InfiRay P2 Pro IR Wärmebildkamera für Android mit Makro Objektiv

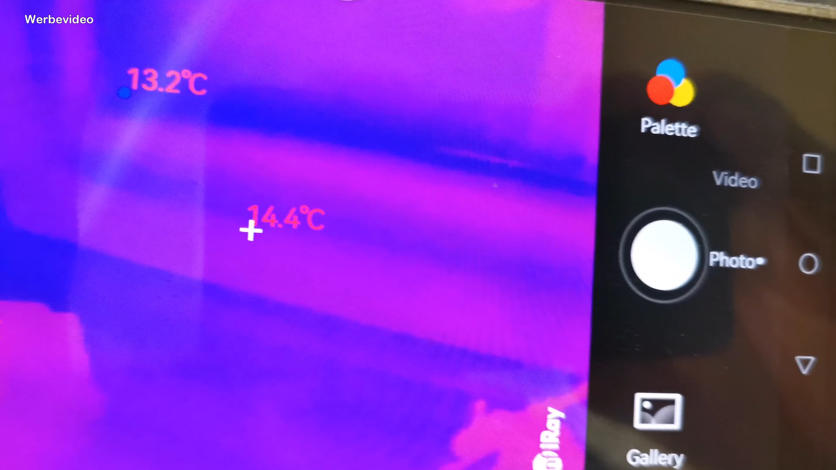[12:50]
On screen: spot 14.4°C
Ihr seht, die Scheibe hat jetzt eine Temperatur von 13, 14 Grad. Und unten der Rahmen ist etwas wärmer. Aber theoretisch könnt ihr dann sehen, da, wo die Dichtung ist, das ist eben dieses Blaue hier.
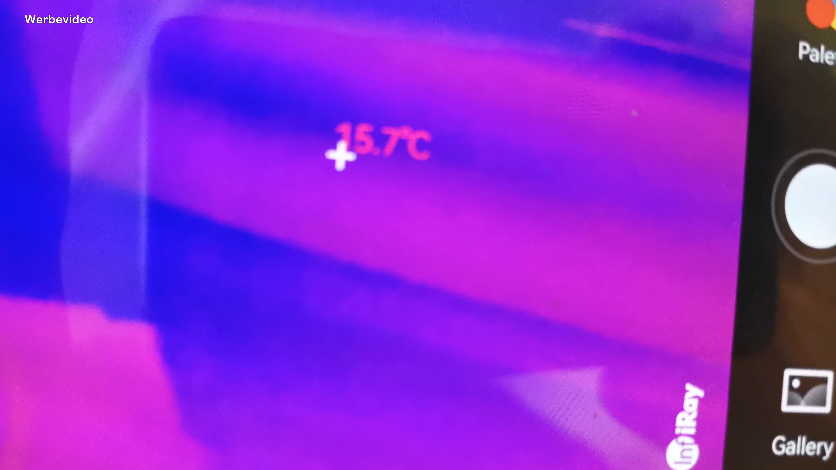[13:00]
On screen: spot 15.7°C
Da kommt ein bisschen Temperatur dann durch.
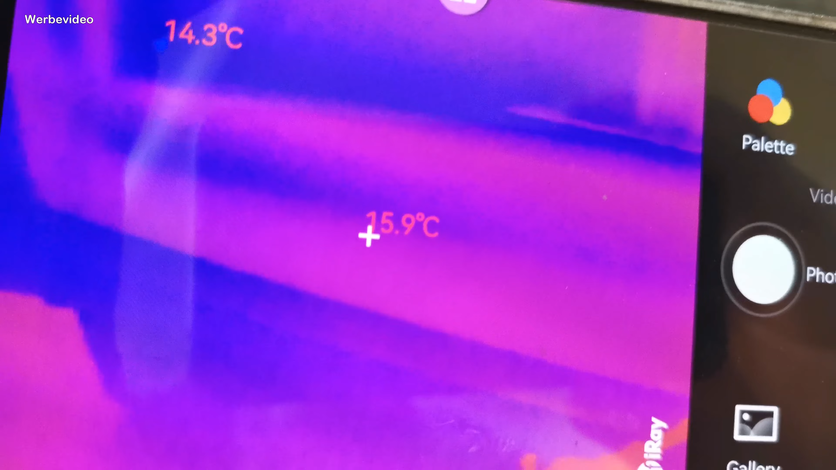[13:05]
On screen: spot 15.9°C
Da ist nämlich eine deutlich kältere Stelle, auch wenn das jetzt nicht wirklich so extrem ist, weil die Dichtungen hier recht neu sind.
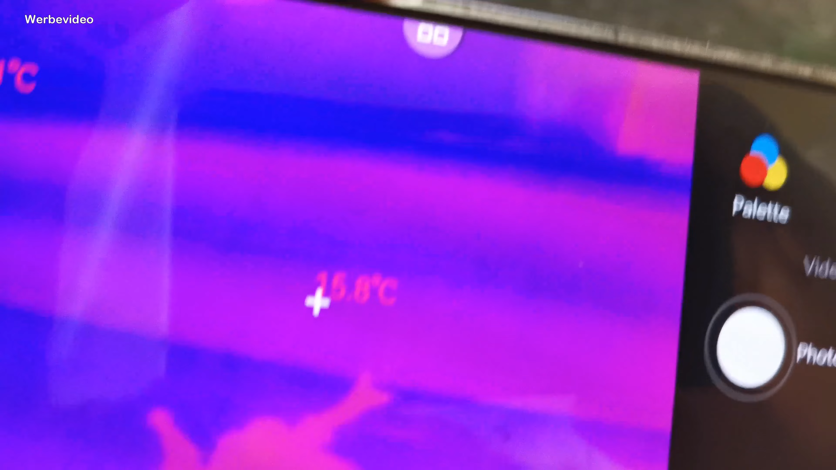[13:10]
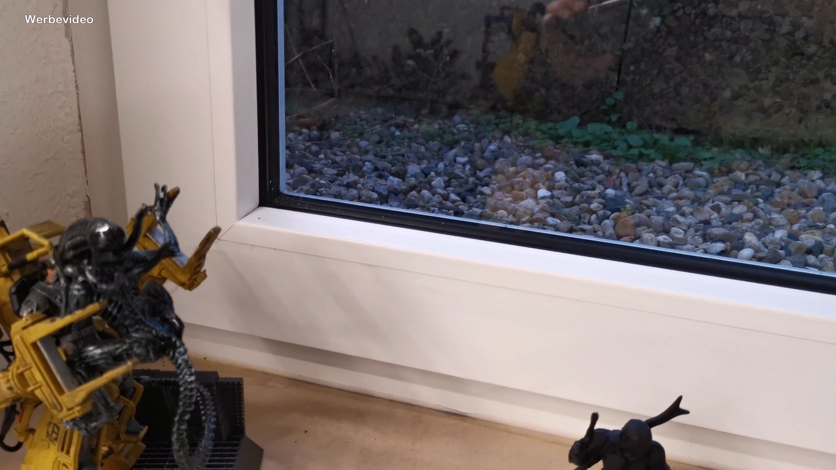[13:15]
Ja, so sieht das Ganze dann so in Live-Bild aus. Also so sieht die Fensterdichtung aus. Und ihr seht, dass da, wo die Fensterdichtung war, hatten wir dann wirklich etwas mehr Blau.
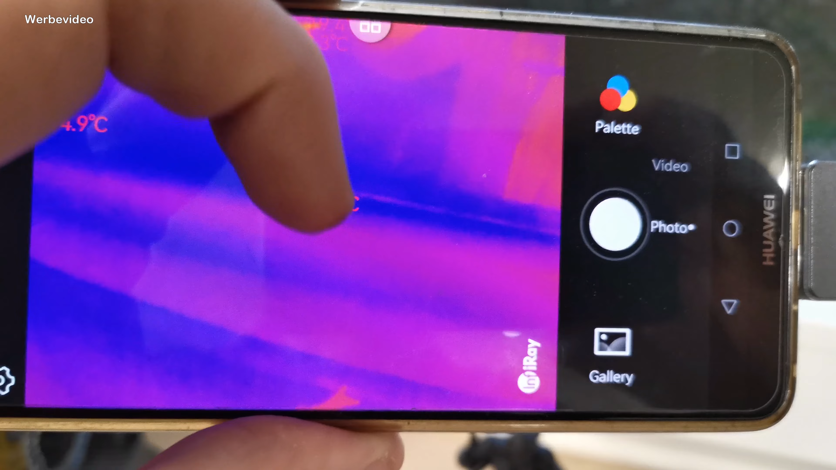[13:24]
Und da war es dann etwas kälter, weil es draußen eben auch von mir aus jetzt 10 Grad hat oder was.
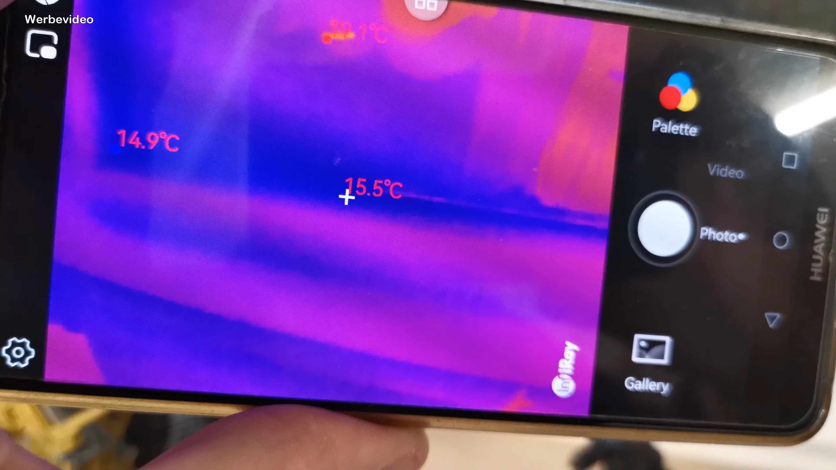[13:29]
On screen: spot 15.5°C
Aber besser seht ihr natürlich den Unterschied,
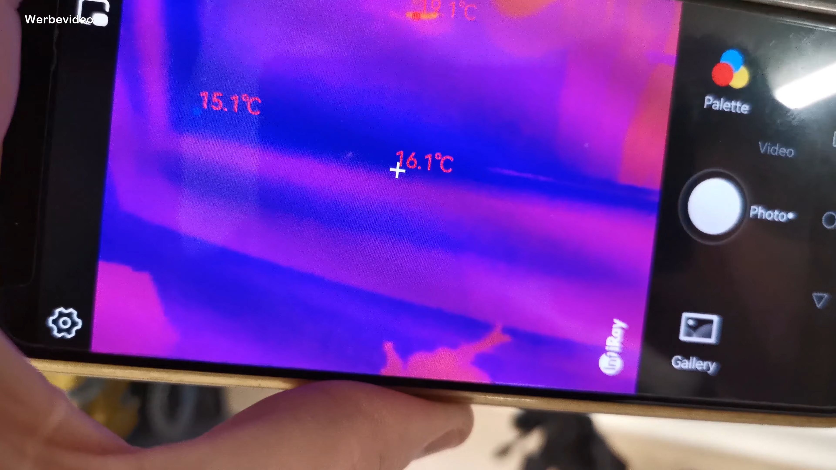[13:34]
On screen: spot 16.1°C
wenn es draußen richtig kalt ist oder wenn es drin richtig heiß ist.
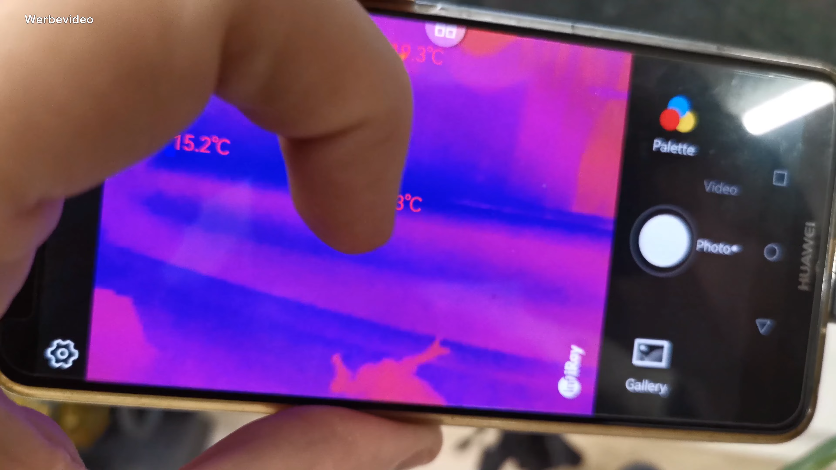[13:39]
Und dann, wenn ihr von draußen dann draufscannt, dann seht ihr die Temperaturunterschiede. Und dann könnt ihr damit Wärmebrücken ausmachen und somit natürlich
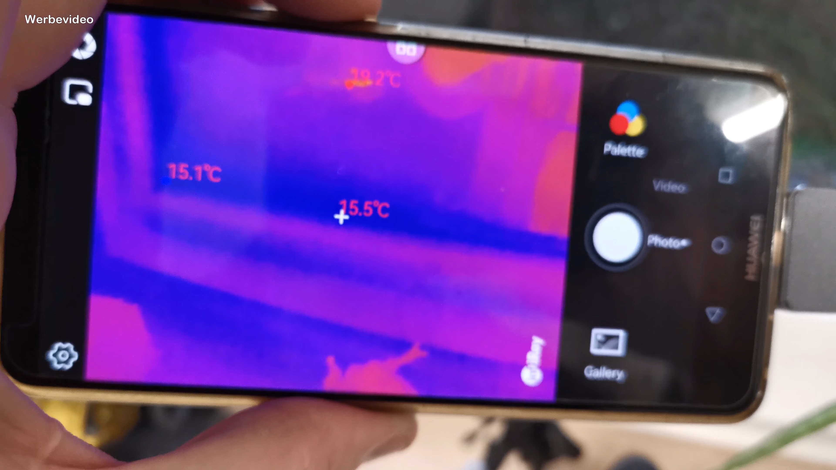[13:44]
On screen: spot 15.5°C
Schimmelbildung oder Heizen für draußen einfach dann vorbeugen.
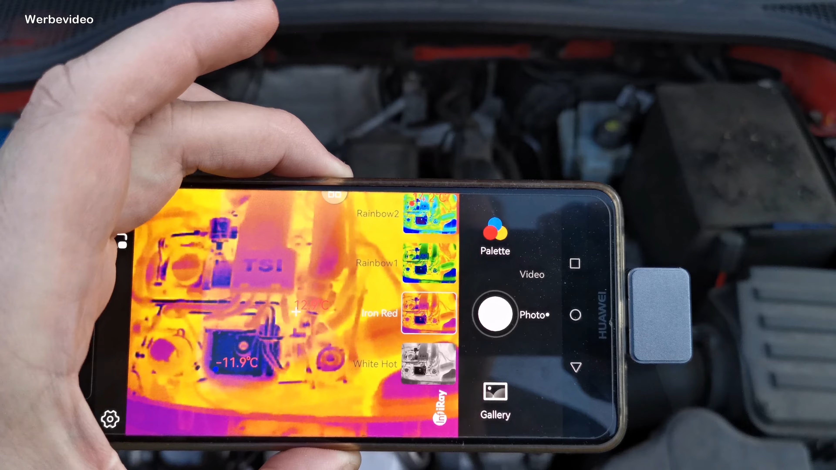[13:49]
So, auch am Fahrzeug, wie ich schon gesagt habe, ist es natürlich möglich,
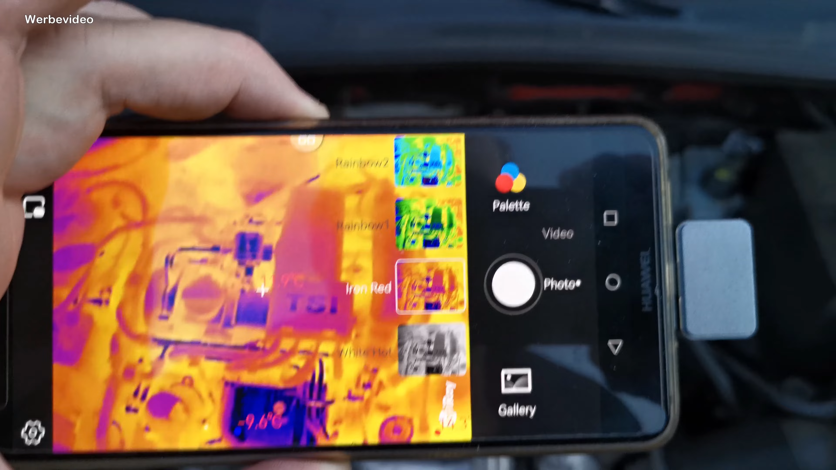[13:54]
dann verschiedene Wärmequellen zu realisieren oder wahrzunehmen.
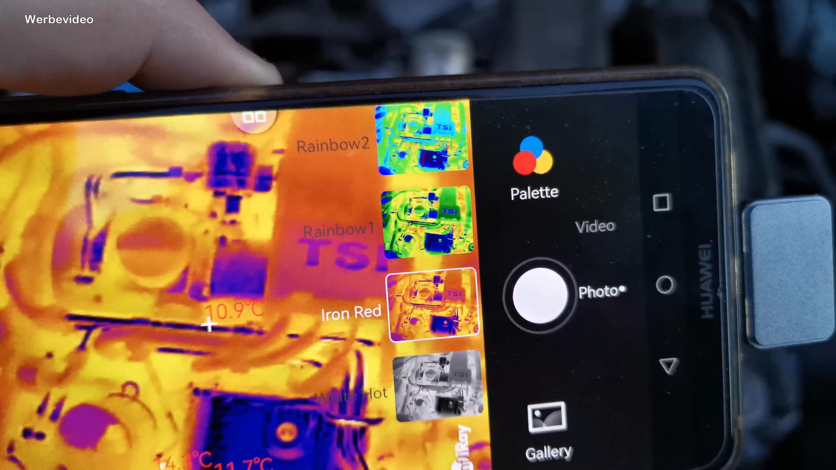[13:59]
On screen: spot 10.9°C
Und dann könnt ihr sehen, wo am Motor das Ganze dann warm wird oder nicht, ob der Regelkreislauf aufmacht,
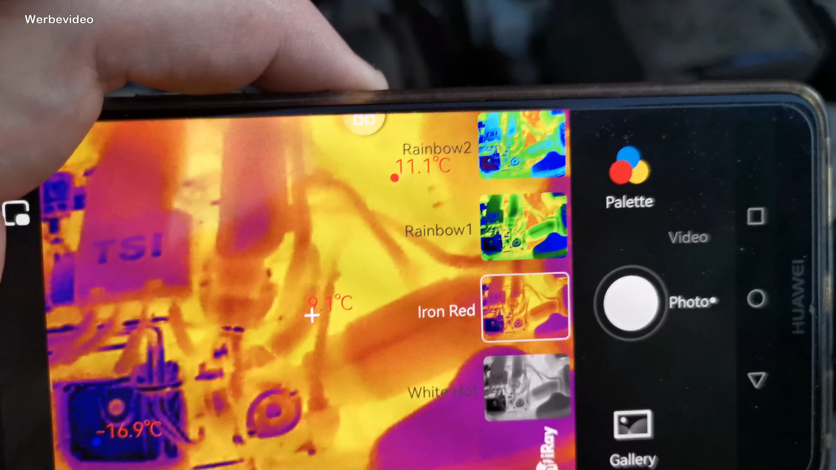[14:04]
On screen: max 11.1°C, min -16.9°C
also die ganze Kühlung funktioniert, wo eventuelle Wärmebrücken sind, auch bei den elektrischen Anschlüssen etc.
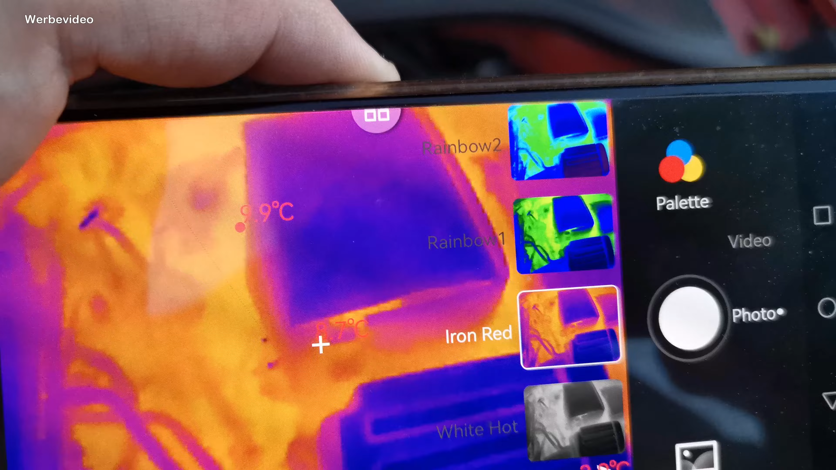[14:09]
Der Motor,
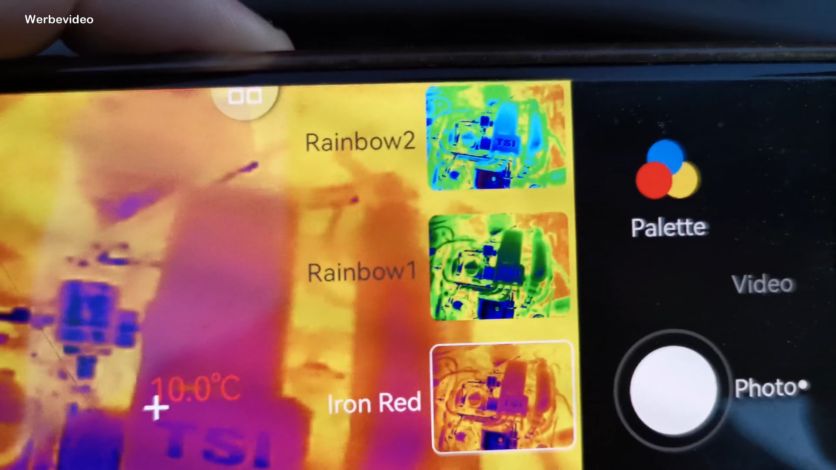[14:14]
On screen: spot 10.0°C
der ist jetzt recht warm und ihr seht aber hier in dem Bereich können wir das Ganze natürlich noch abstufen in verschiedene Farben und Paletten.
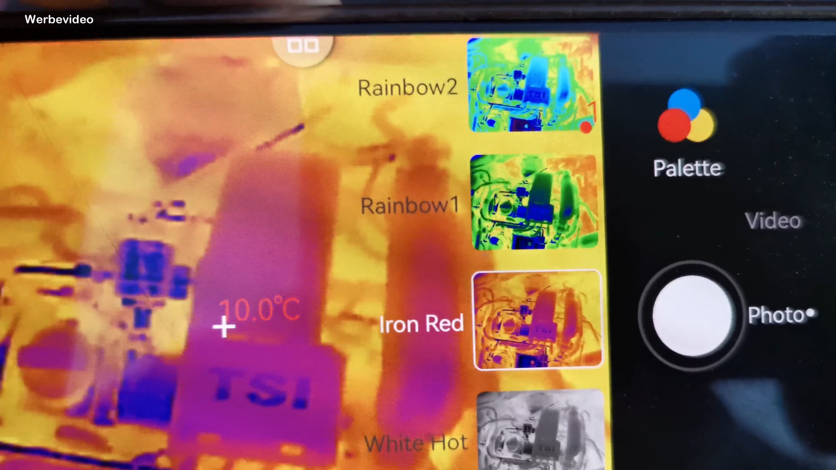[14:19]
On screen: spot 10.0°C
Und dann können wir dann das Ganze noch genauer auf jeden Fall untersuchen.
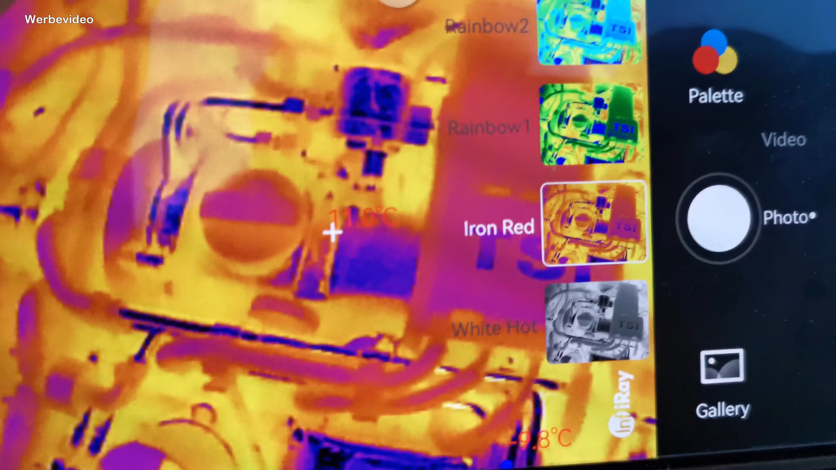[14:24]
So Leute, wir wollten ja eh noch spazieren gehen mit der Kamera.
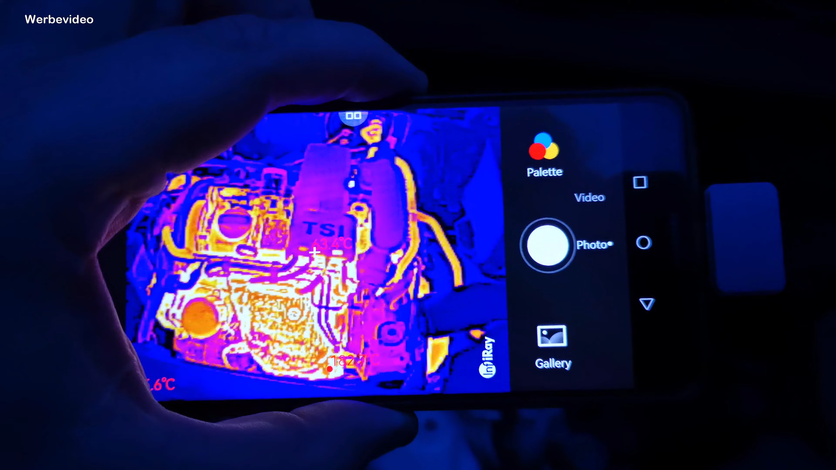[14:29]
Ich habe jetzt den Motor mal kurz warm gefahren, ein bisschen rausgefahren in den Wald.